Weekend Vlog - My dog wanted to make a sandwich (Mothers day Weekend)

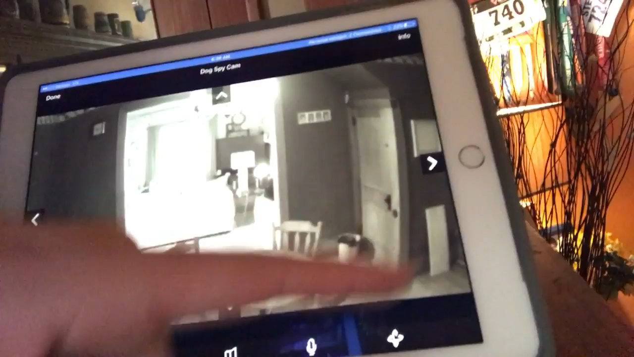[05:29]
So if you hit that button, it brings up this stuff, and you can like
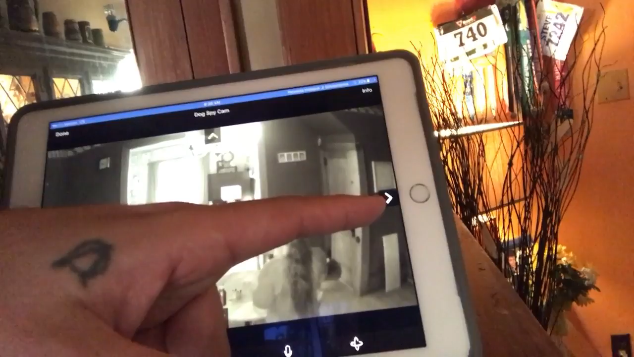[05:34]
turn the camera.
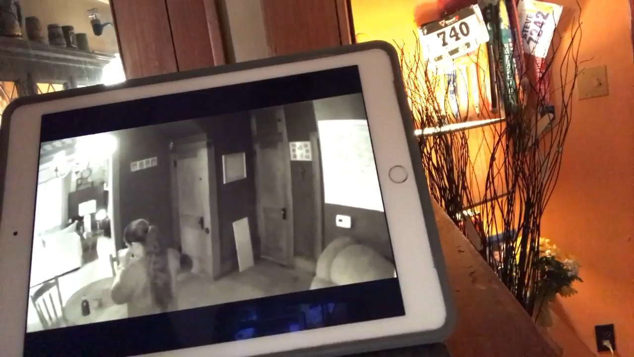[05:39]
So, oops. Yeah, so you can.
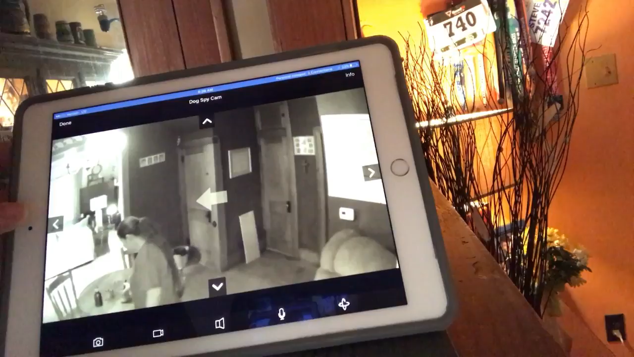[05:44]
So to turn back that way.